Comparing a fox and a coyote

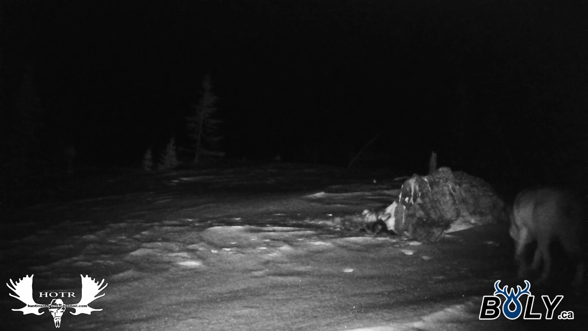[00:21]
I'm sure there's guys out there that know more about coyotes than I do but I think this thing is a this thing is a good sized dog and if you listen closely here you can hear that he's not alone but again it's in the nighttime and I don't get a real clear video of him so I want to try and compare the fox and the coyotes so I overlaid both videos just to see how it turned out and give you a rough idea what they look like compared to one another